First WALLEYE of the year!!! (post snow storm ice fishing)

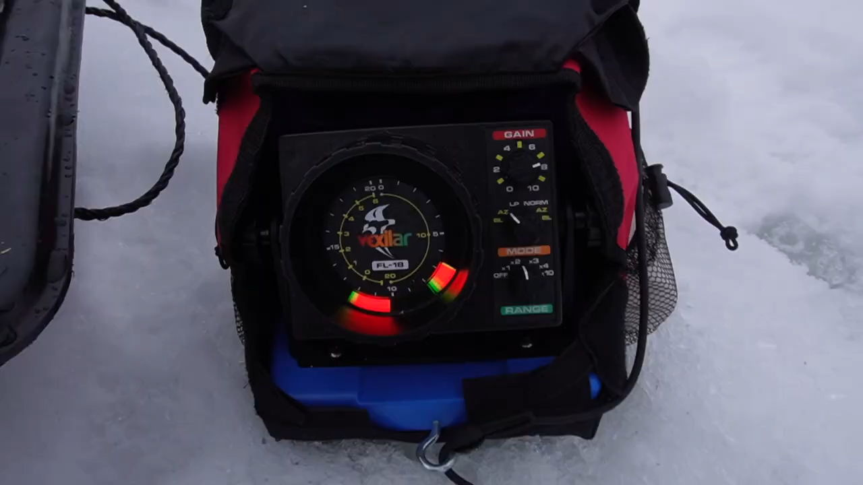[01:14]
i think we got something down there
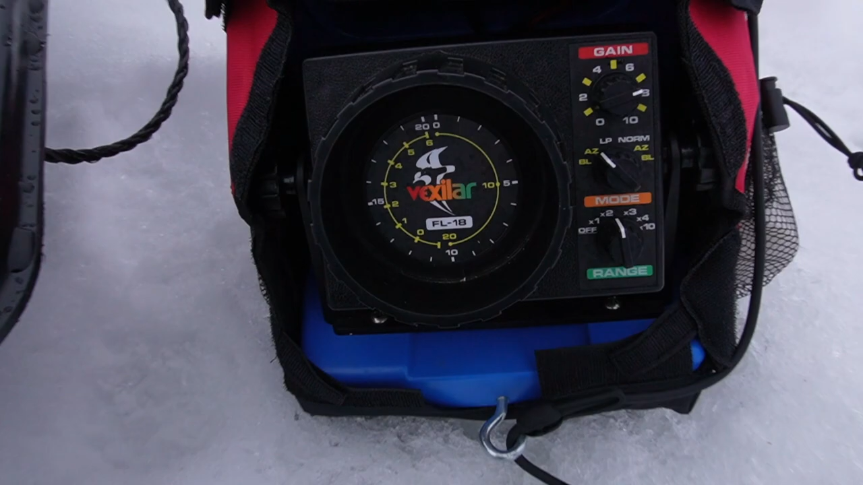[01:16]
at the bottom i can't tell yet though so we're gonna just drop down there so i got this
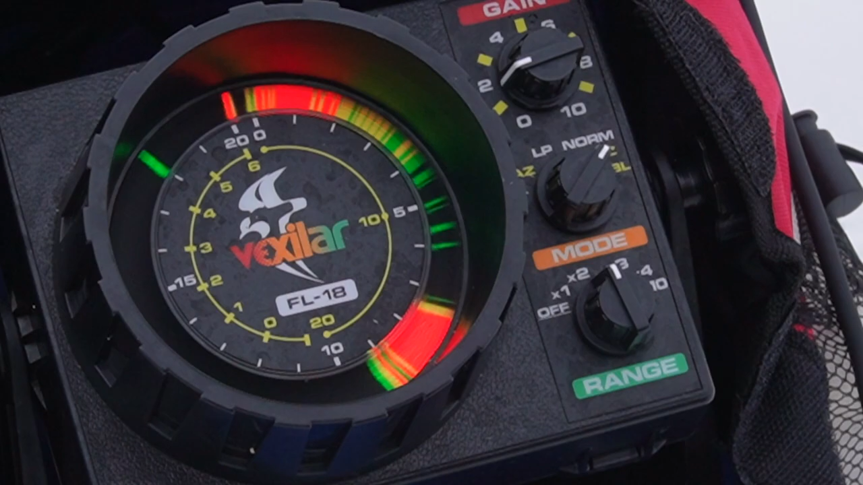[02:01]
it does look like there's some fish down there but i don't know that's just structure yet we're not moving too much
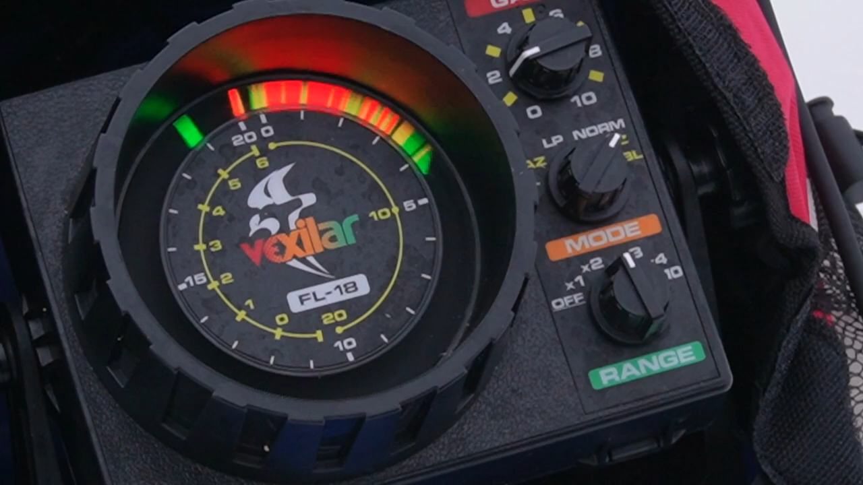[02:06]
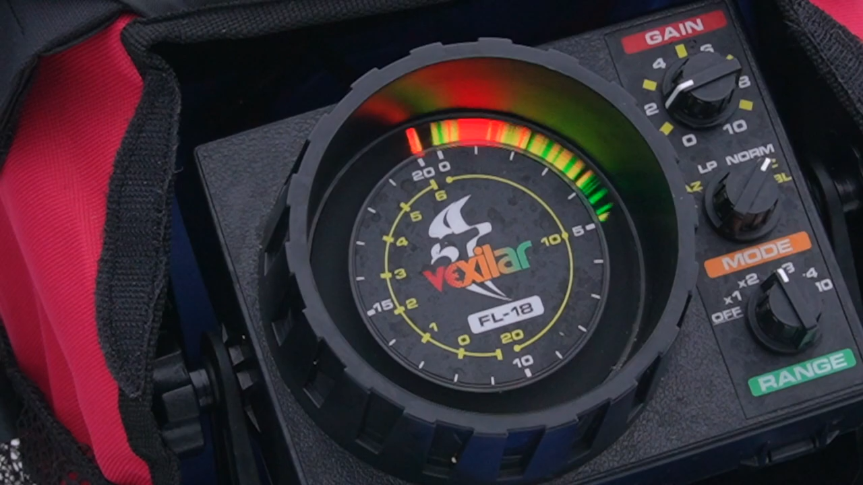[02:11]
yeah i'm just gonna switch to a small jig okay so now we just tie it on a small little jig
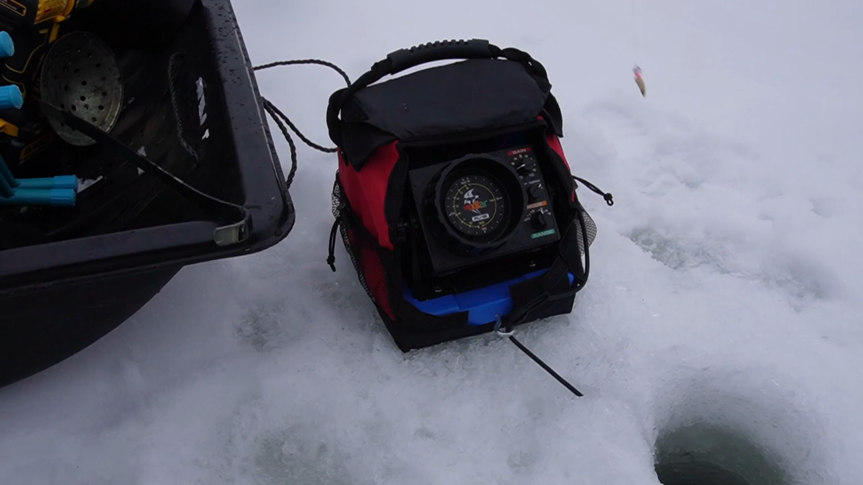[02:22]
and we'll drop it down guessing they're bluegill then they're just right off the bottom so so we changed up our plan a little bit we're gonna be going for a walleye now